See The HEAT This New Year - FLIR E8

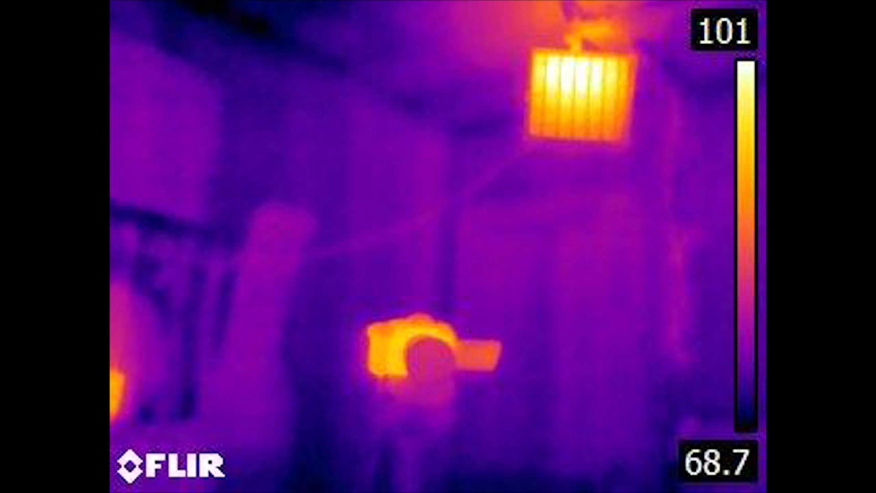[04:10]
nice and hot Steve's smoking hot
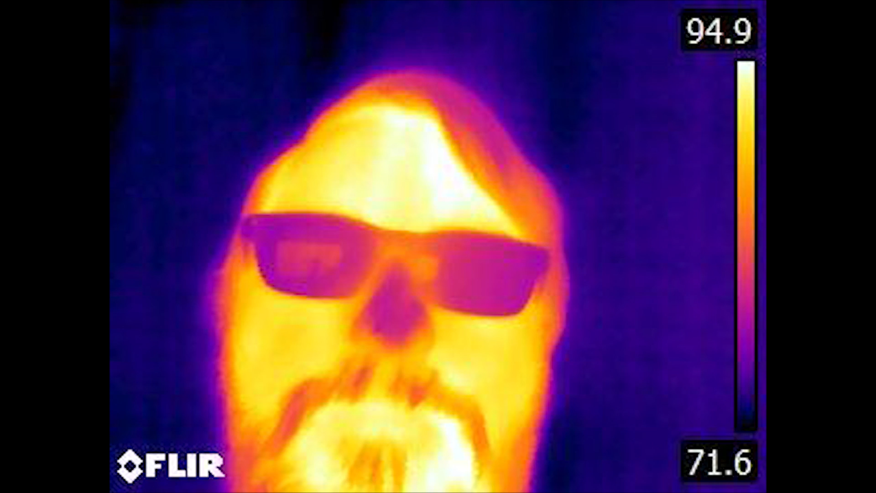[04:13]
over here hey hey oh here check that out oh wow wow
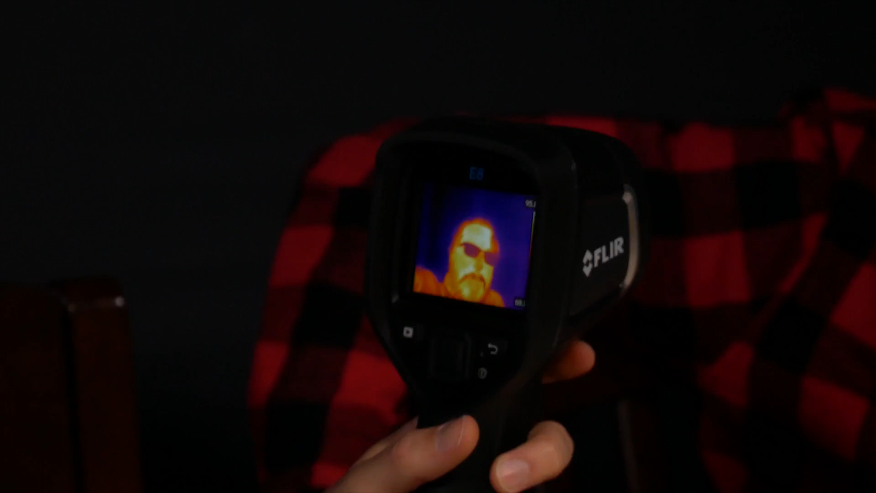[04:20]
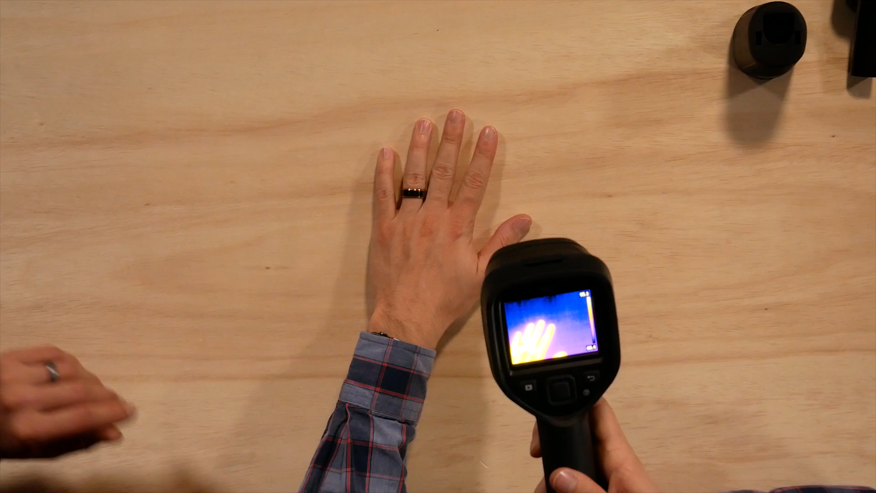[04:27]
now something I want to see real quick my hand away left the ham for it
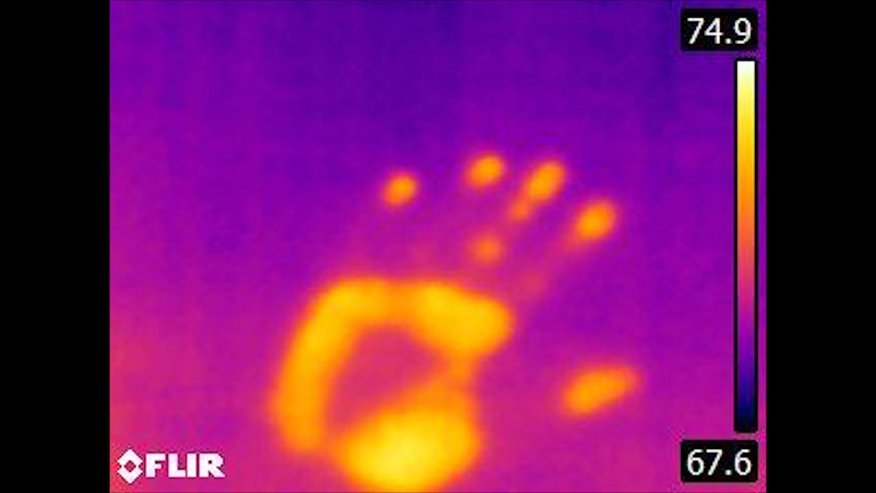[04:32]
left the ham for it what what can I drop can I write my name
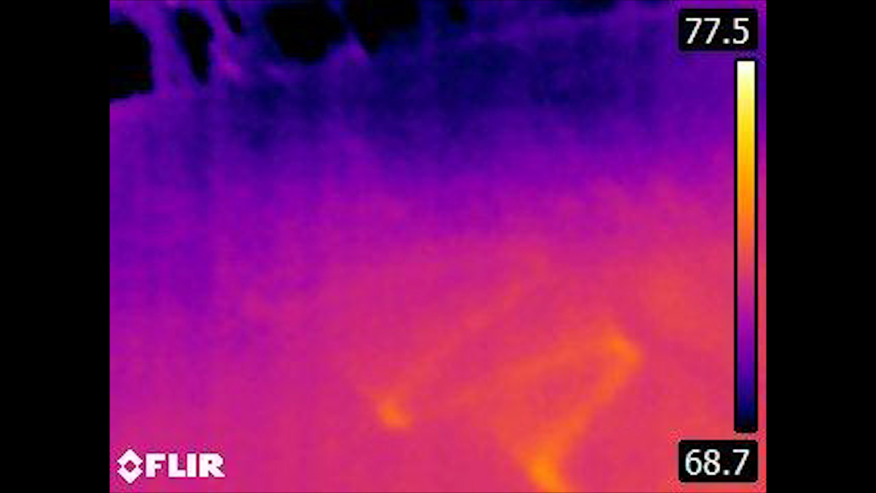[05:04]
I think I did whoa speaking of pictures according to FLIR you can take about 500 pictures that
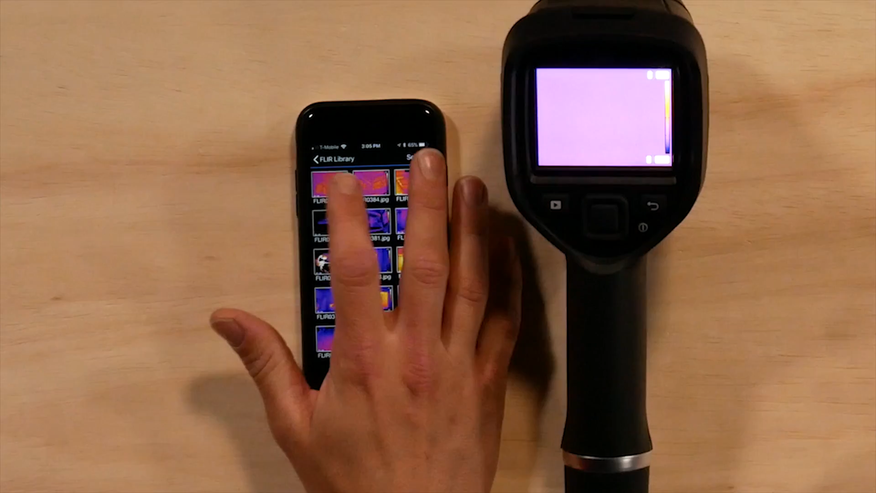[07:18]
show you here here we have Steve's car and these are the seat
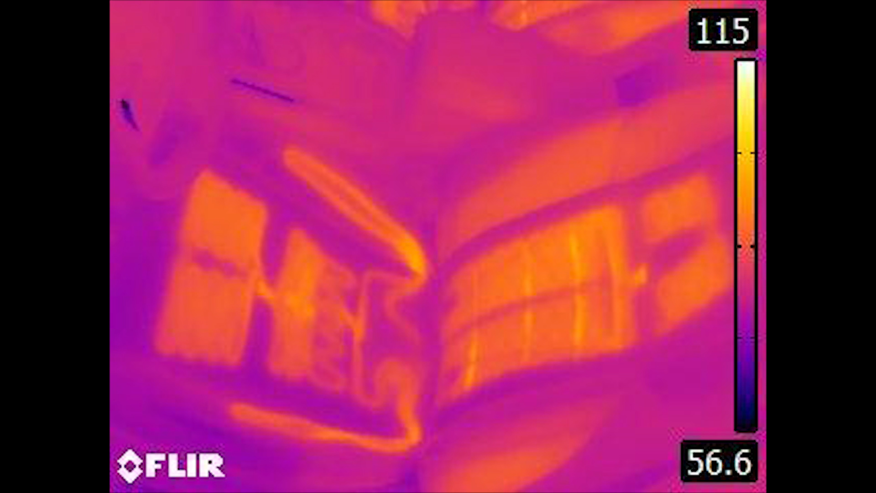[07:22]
heaters inside of it and it's really cool because you can see the whole layout of it we see the whole
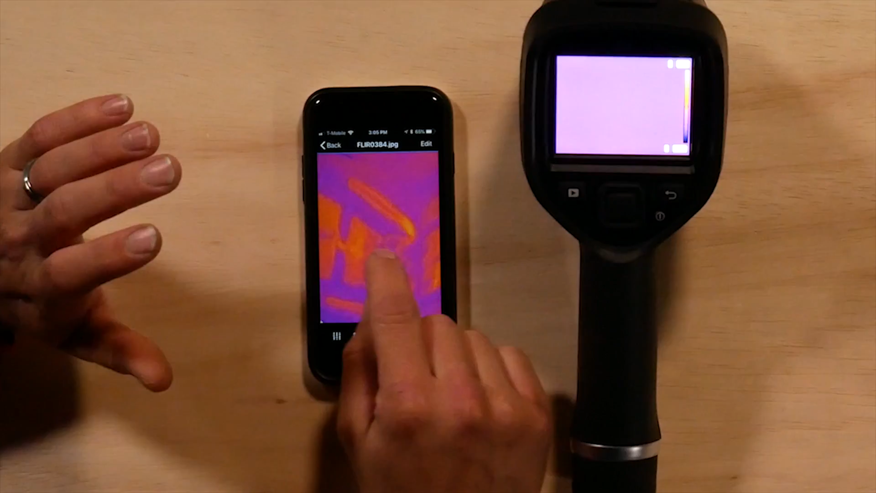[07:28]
squiggle along the bolsters we also have this is interesting he has a rear defroster on his window
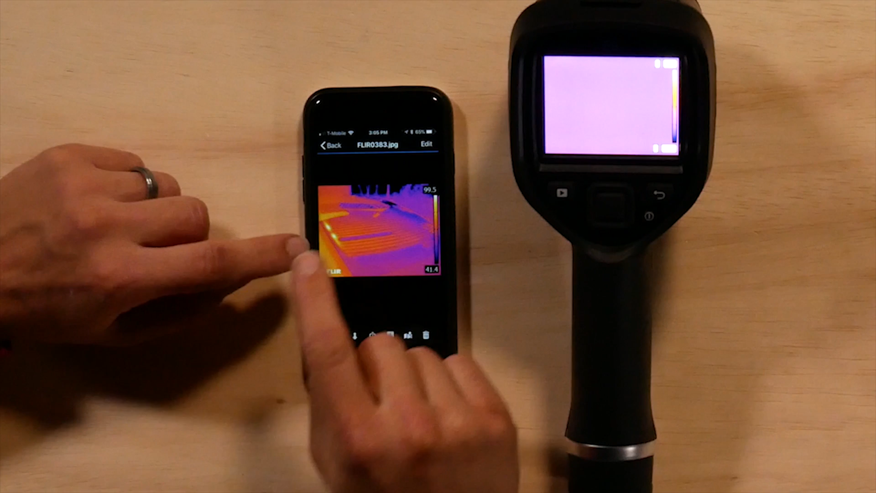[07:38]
and one of them was broken and we would have never known that unless we had this camera
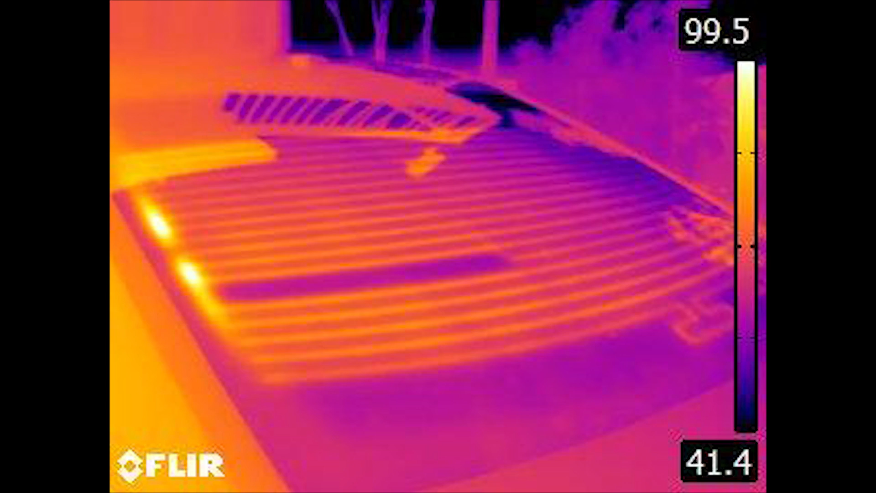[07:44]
to check it out
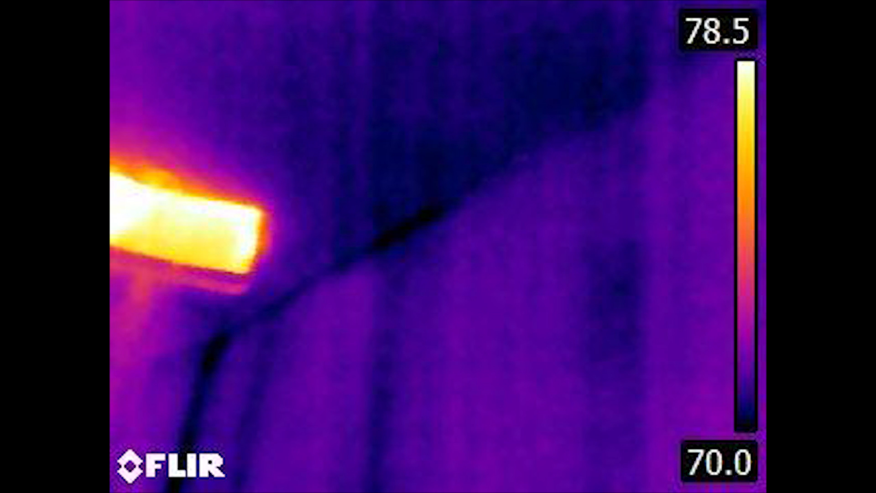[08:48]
can see how it's warmer in between this uh between each stub it's warmer because we got the